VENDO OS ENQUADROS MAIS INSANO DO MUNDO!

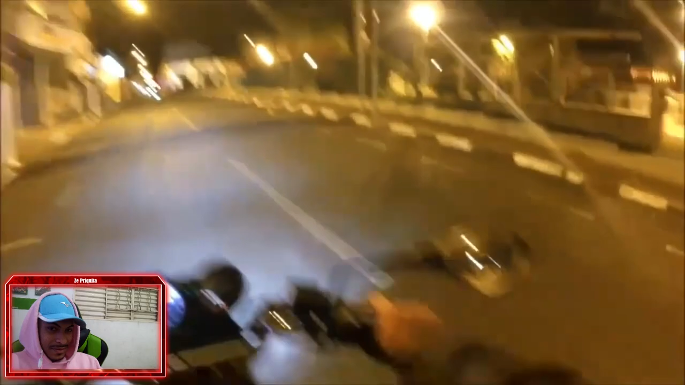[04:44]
Mano, deu uma tremedeira em mim agora, louco. Os caras tava. Mano do céu, cara, você não tá nem ligado. Olha, eu não tenho nada contra a polícia, mano. Mas esses caras tava demais, parça.
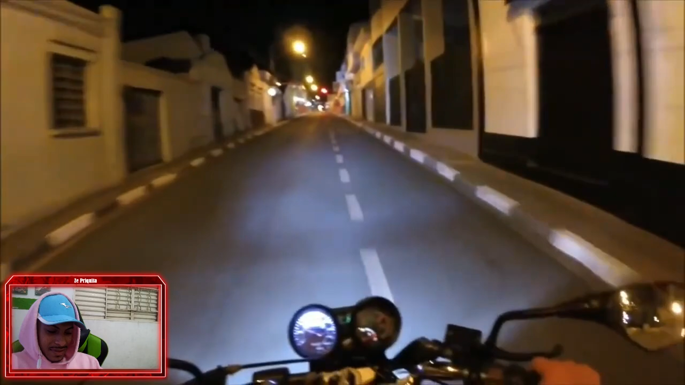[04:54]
Tá doido. Os caras tava muito louco, mano.
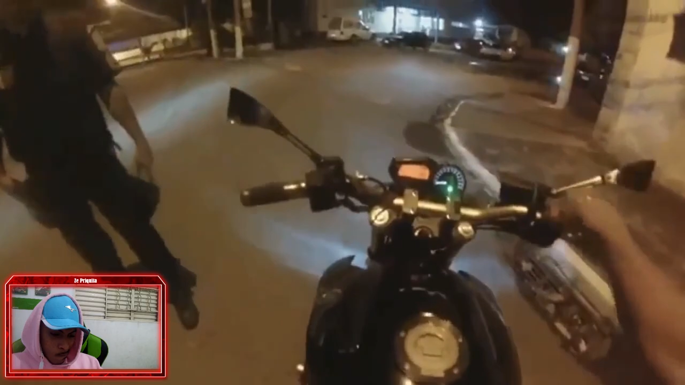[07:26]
Senhor? Você não ia apontar a arma, senhor?
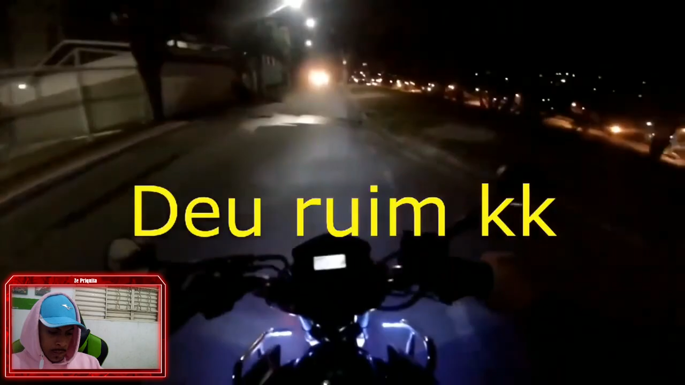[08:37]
Olha, tudo desligado, mano. Ó, tá doido.
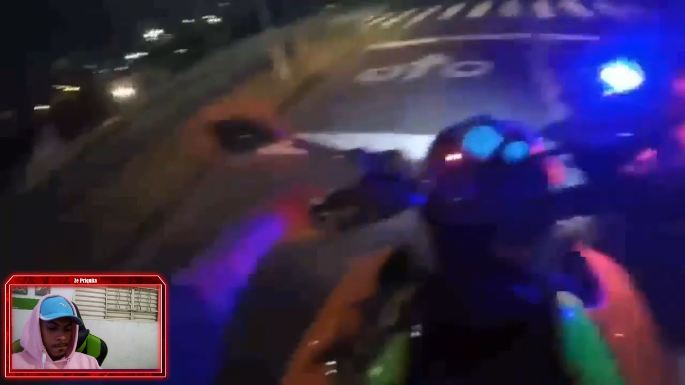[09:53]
Posso encostar? Desce da moto! Desce da moto! Ah! Manda a cabeça!